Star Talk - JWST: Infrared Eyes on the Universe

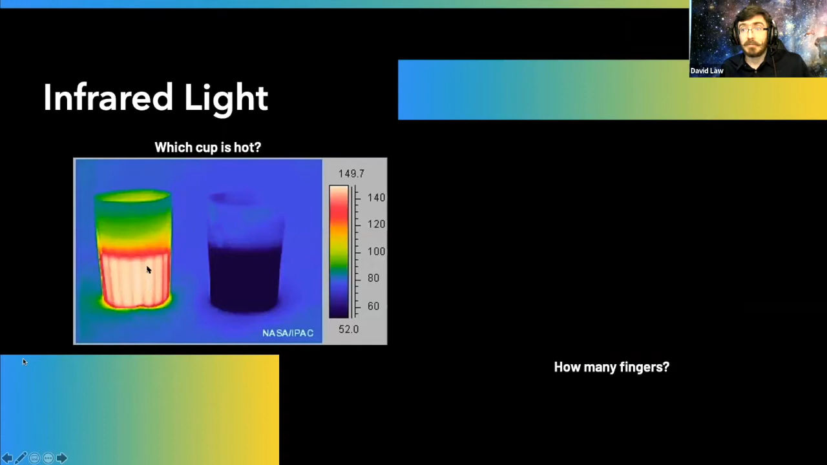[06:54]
You can see it visibly glowing with the heat radiation, the infrared radiation coming from that very warm drink. With the picture on the right, it also becomes easy. You can actually see the fingers that he has extended underneath the bag. The reason why is because people themselves are warm, they glow and give off infrared radiation too. And infrared radiation can penetrate through some things that are thick to optical radiation.
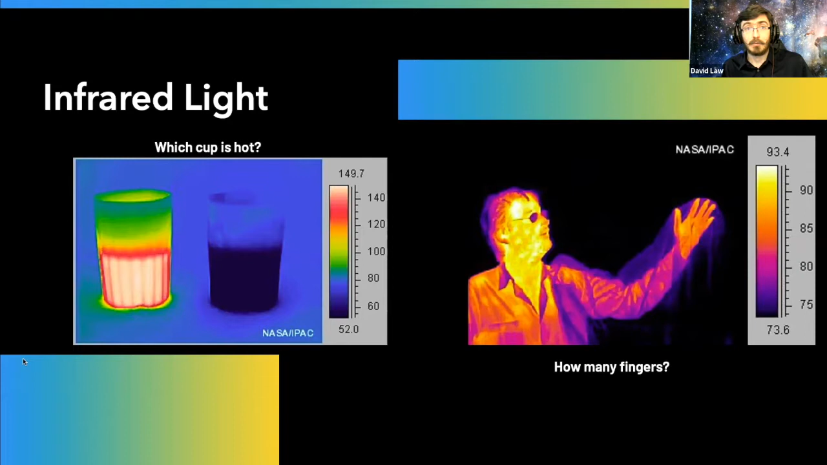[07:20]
In this case, the bag, you can see right through that at infrared wavelengths. It's the exact same kind of thing for astrophysical questions as well.